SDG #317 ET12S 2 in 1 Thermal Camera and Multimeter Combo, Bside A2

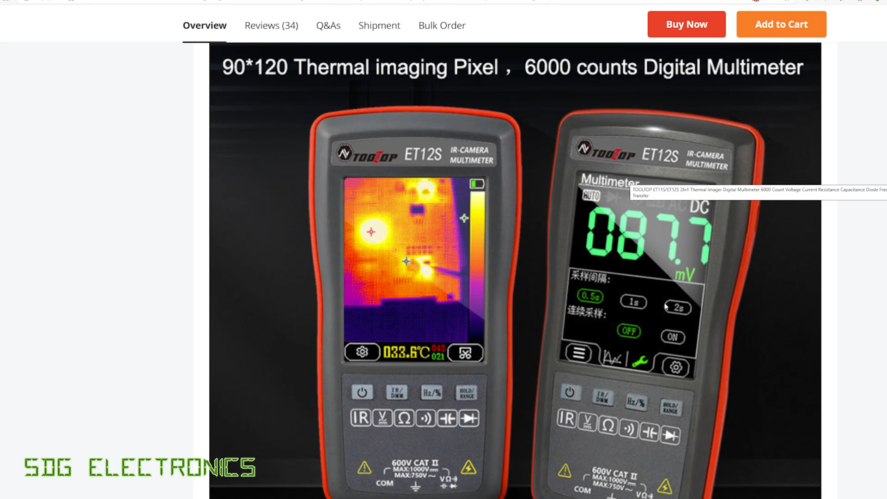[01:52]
On screen: spot 33.6°C
And then we've got some details a bit further down about the thermal measurement.
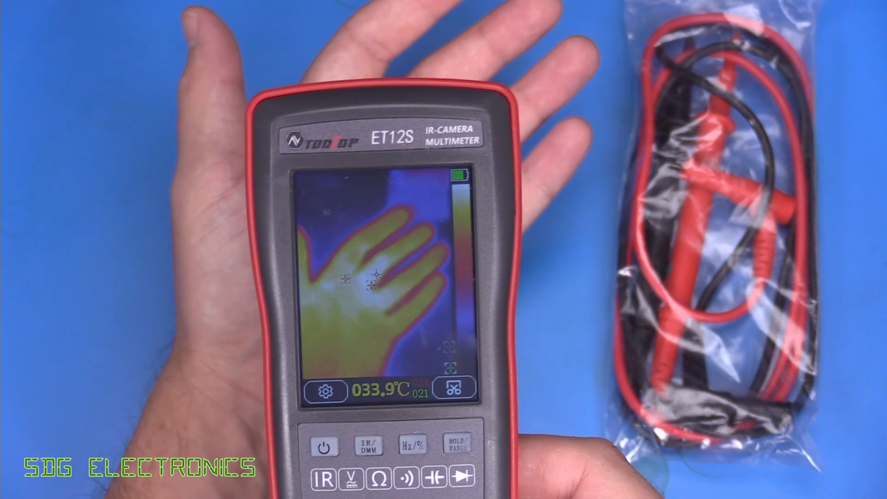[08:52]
On screen: spot 33.9°C
And the resolution, although the specifications are quite low, it does give quite a usable image. Certainly, if you were looking into an electrical panel or something like that,
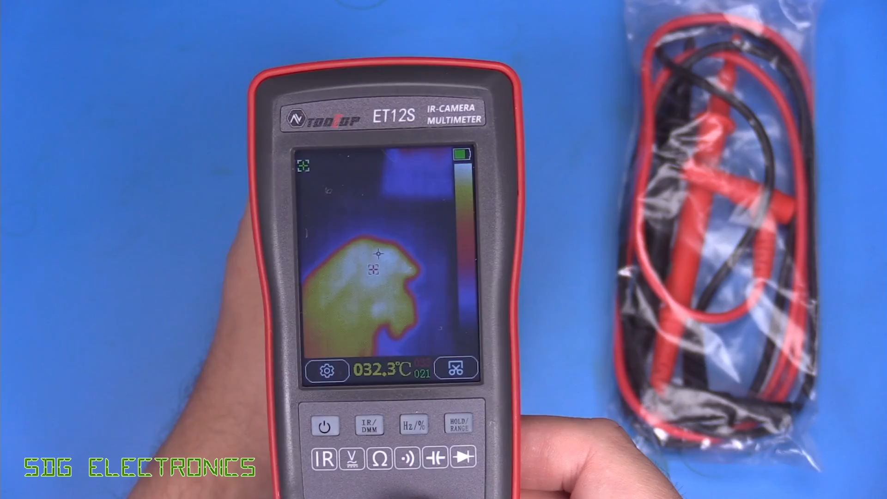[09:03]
On screen: spot 32.3°C
you'd be able to immediately see if there's any problems or any conductors getting a bit hot. This one wouldn't really work for PCB debugging because I don't think it's got the focal range.
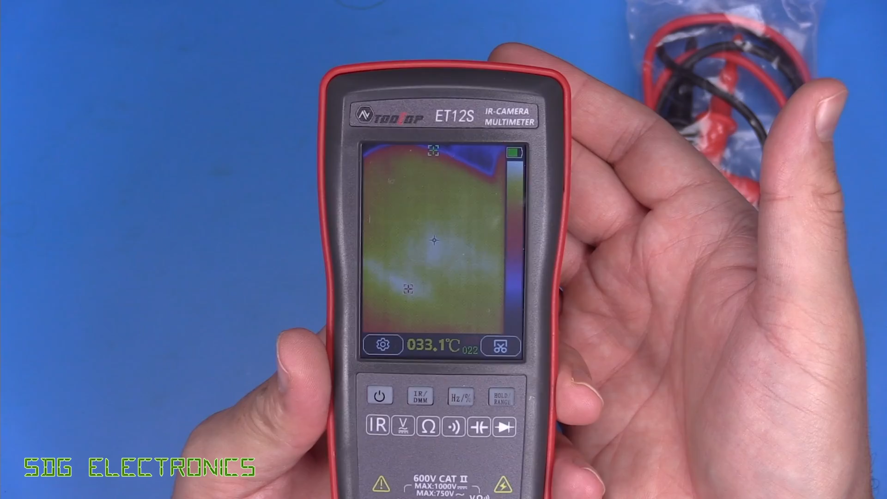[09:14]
You wouldn't be able to zoom up right close and see which component was getting hot. But for electrical work or something a little bit more coarse, maybe looking around in your car or your engine or something like that to see which parts are getting hot, this one will probably do the job. And we get a temperature measurement in the section at the bottom here.
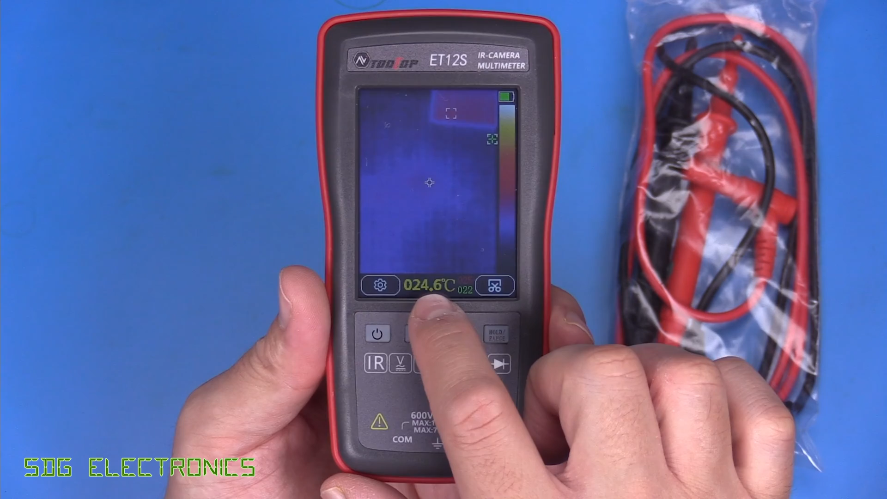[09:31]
So this is the centre. And then we've got the lowest and the highest, which you might just be able to see there. So it's saying 20 and 24.
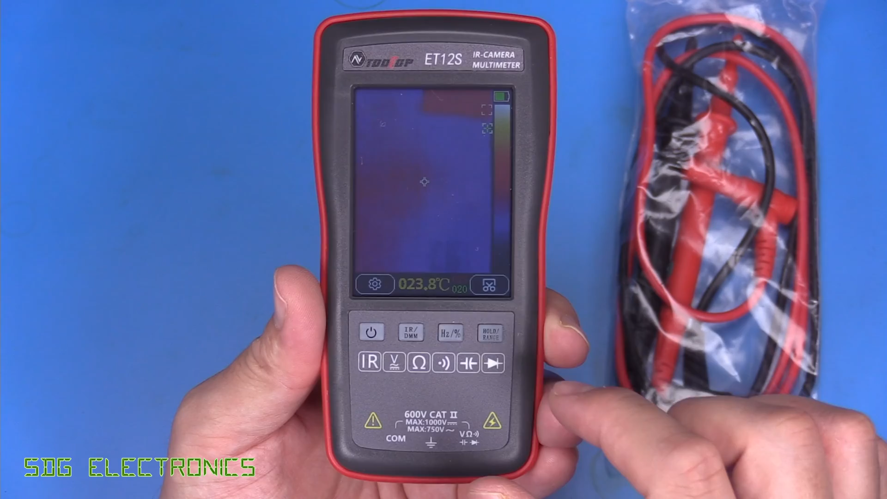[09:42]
And it looks like it dims slightly if you don't touch the screen for a few moments. But yeah, we've got the temperature measurements there.
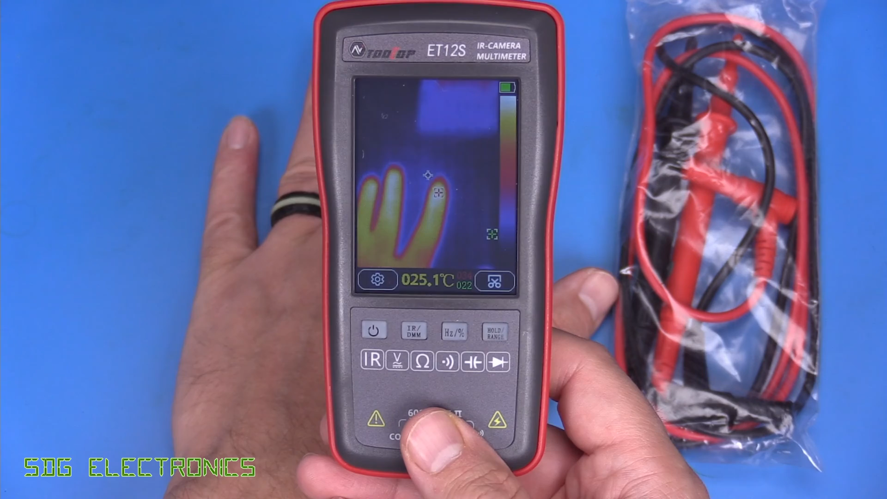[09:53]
And those updates about once a second, maybe a little bit faster. And if we want to change some of the settings, we've got the settings button here.